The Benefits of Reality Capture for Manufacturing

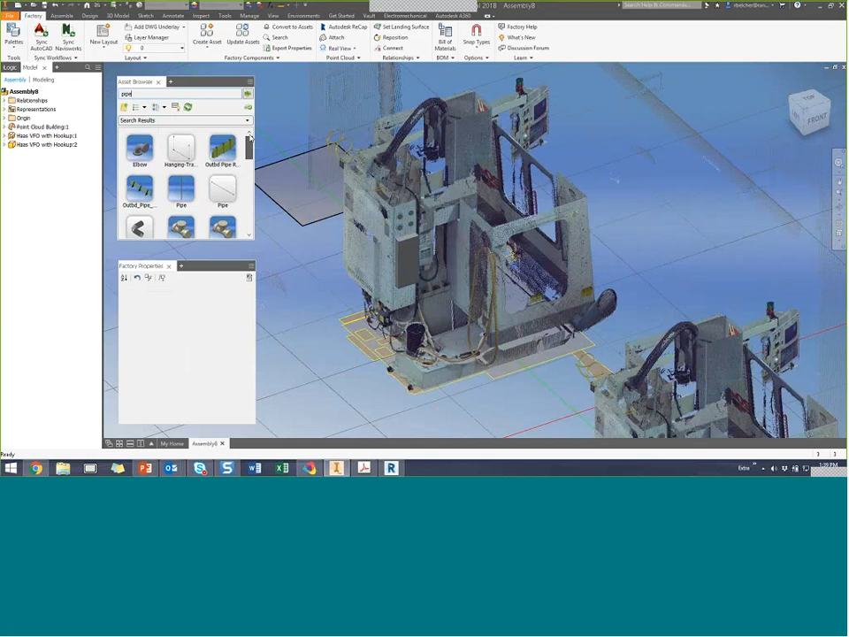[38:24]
This is an elbow that I generated. So if you have the factory utilities, you might not have this one. But this is a regular inventor part, and I can use the constraint tools.
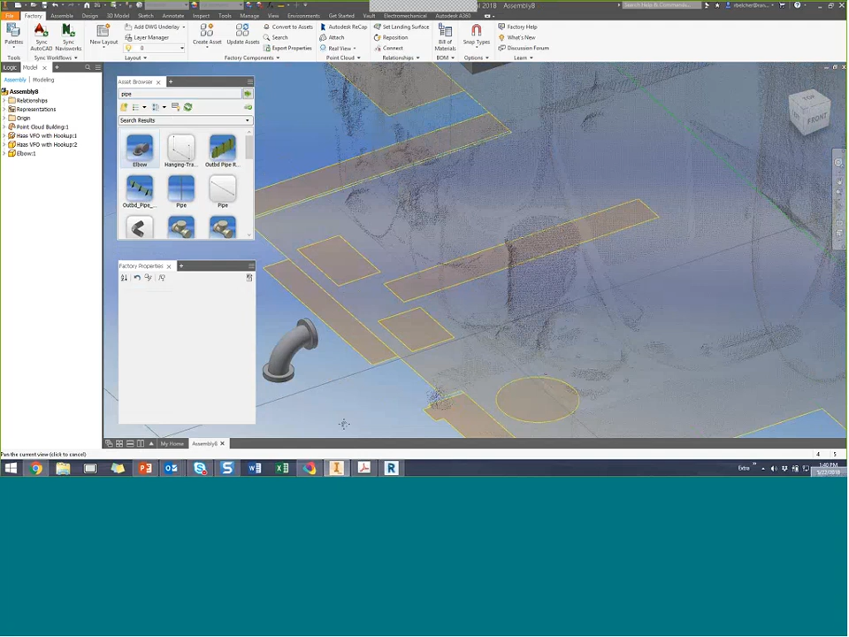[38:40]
Let me drag this around. Get it up here closer so I can see what I'm doing.
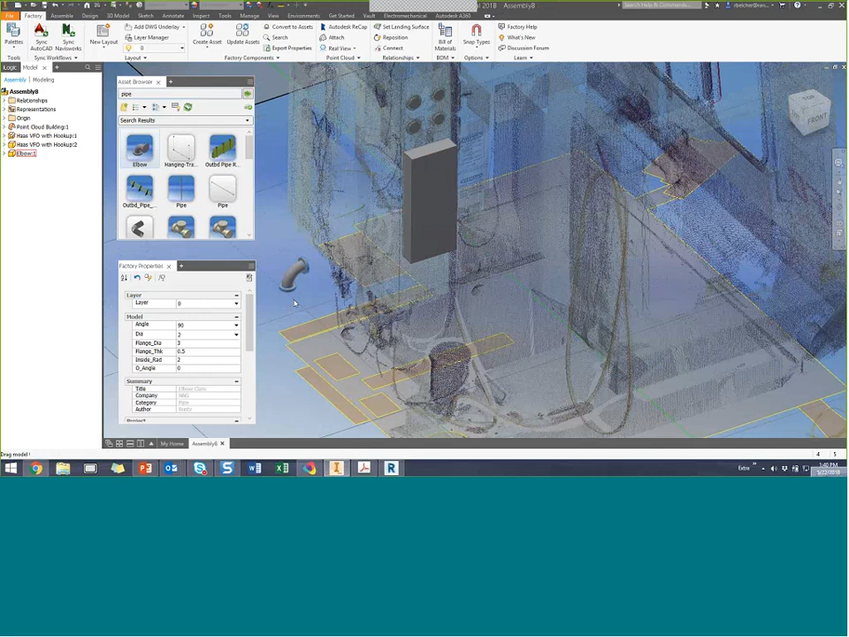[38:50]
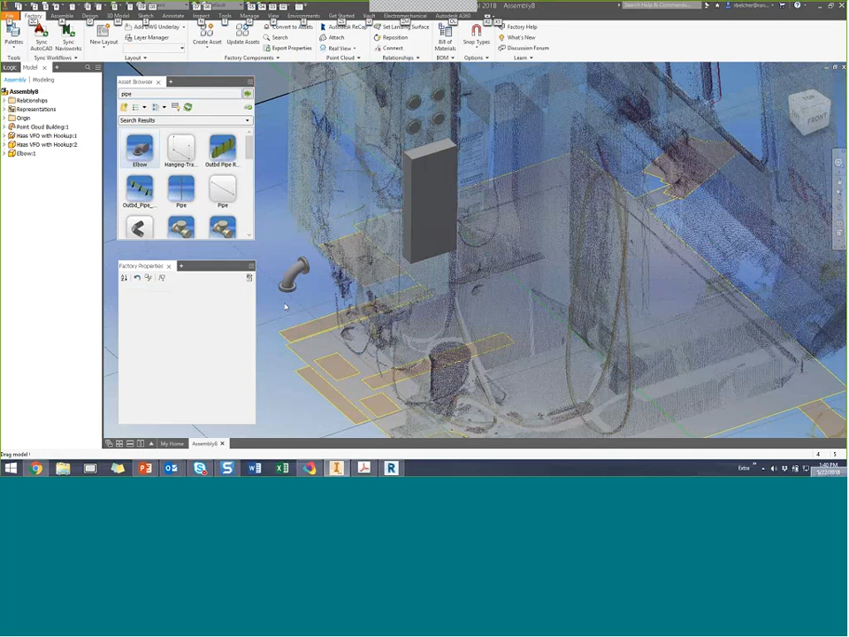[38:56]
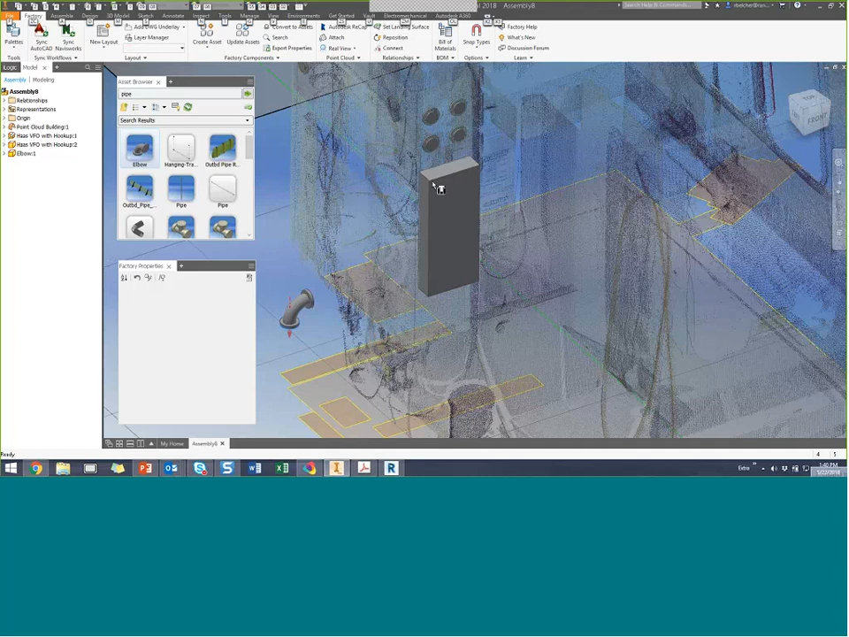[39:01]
And I can constrain that elbow right to the side of that panel. I'll go ahead and rock it around.
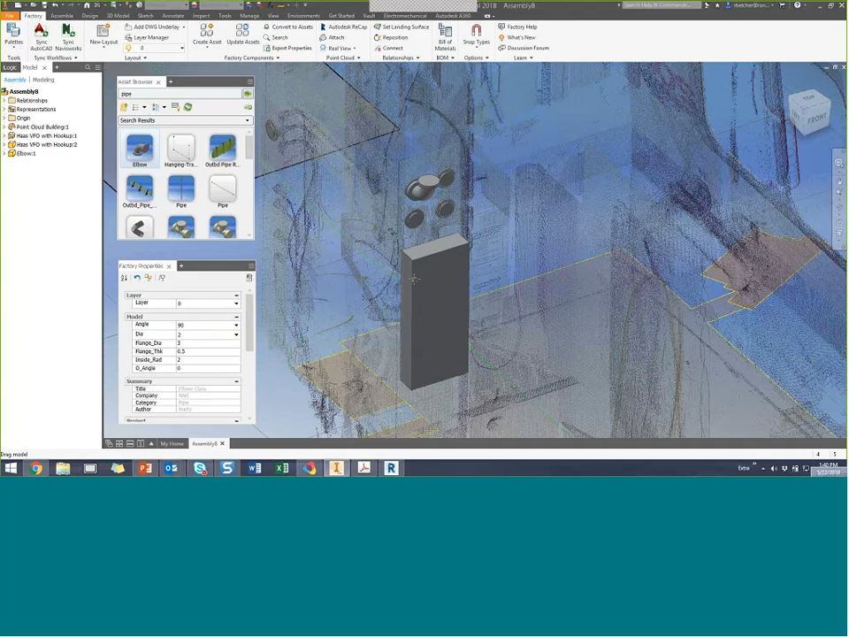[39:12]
Let me grab a piece of pipe here. Again, this is just conduit. Notice that the conduit will automatically resize to the elbow.
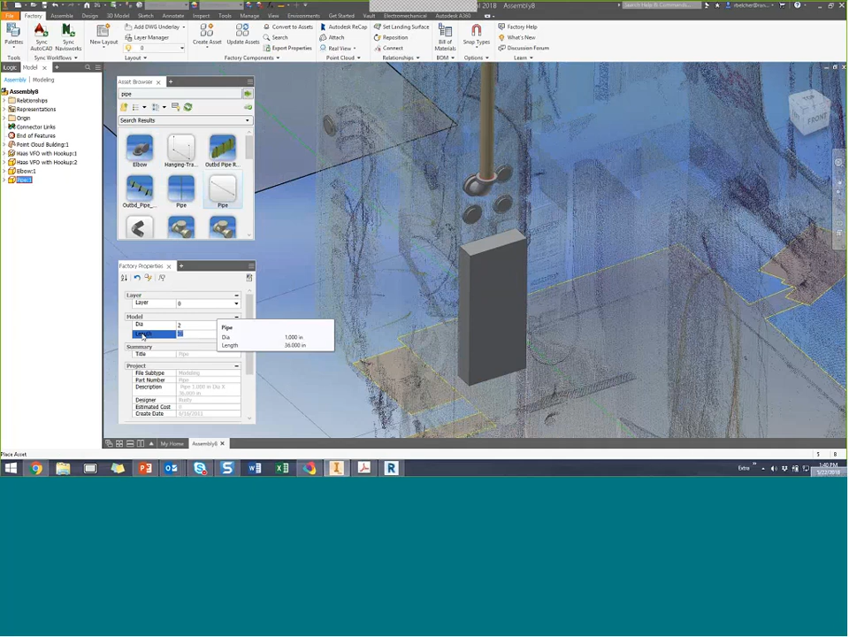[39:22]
And then I can simply select the parameter for, you know, 144 inches for that to go up into the ceiling. So I have a solid model hooking right up to a point cloud model.
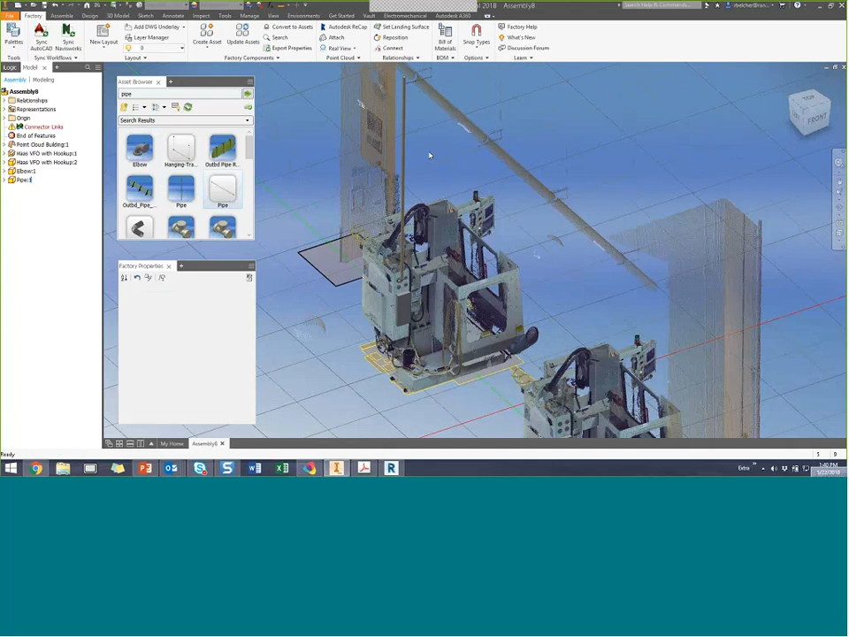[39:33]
And I just, you know, I'm using the solid data to connect the two together to make it as versatile a design as possible.
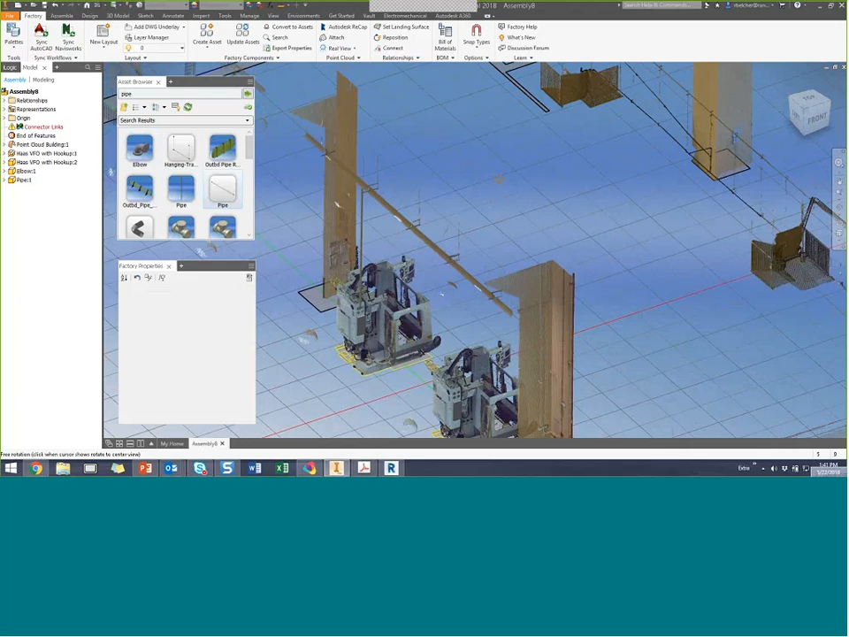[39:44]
Well, let's carry that idea for just a little bit more. Let me go back to my point cloud assets. Let's see. I've got a lathe. So let me bring in a – I've got a couple of lathes.
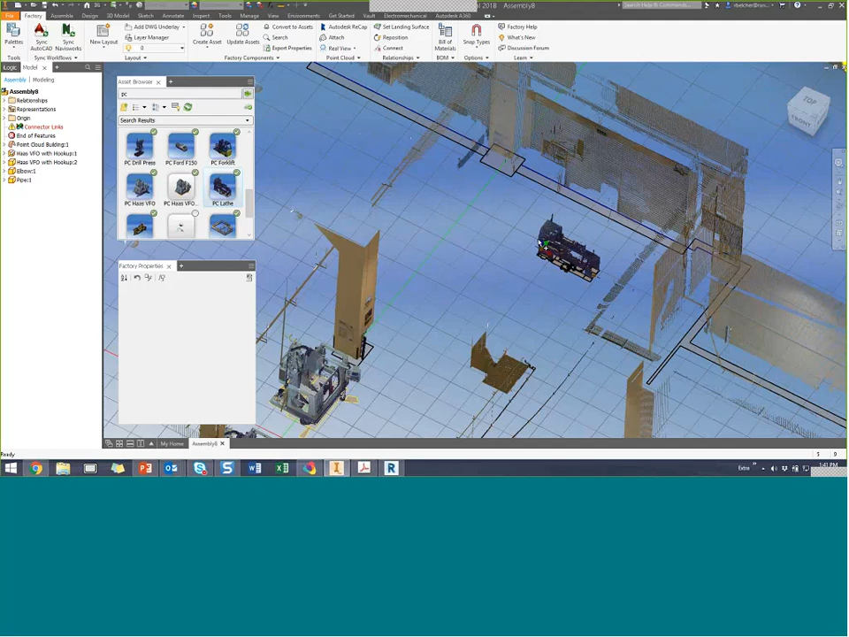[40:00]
We'll put them back here into the shop area. I've got a couple of drill presses.
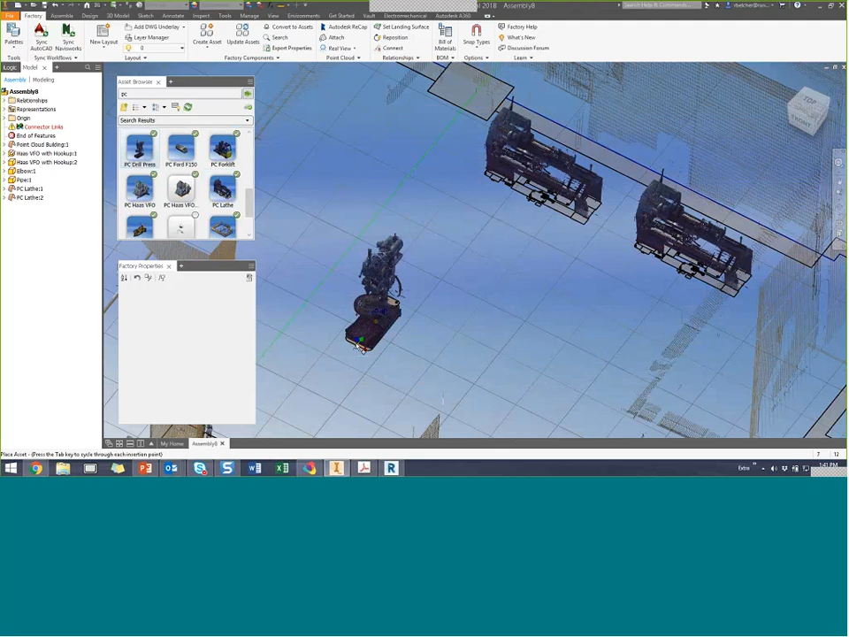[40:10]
You can place those in here as well. Again, these are all reality capture scans that come from different scans. And I'm able to bring them all together in one environment.
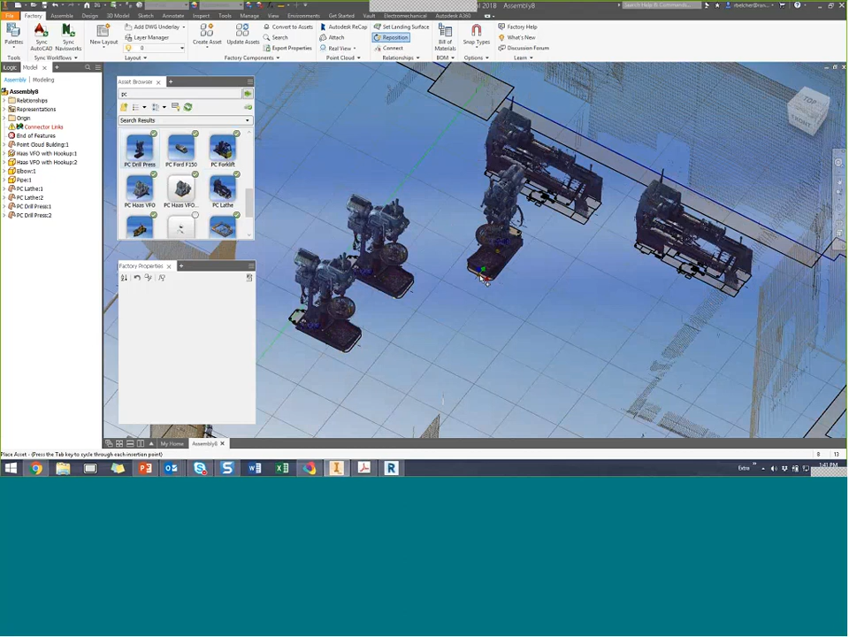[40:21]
And I'm working with reality all the time.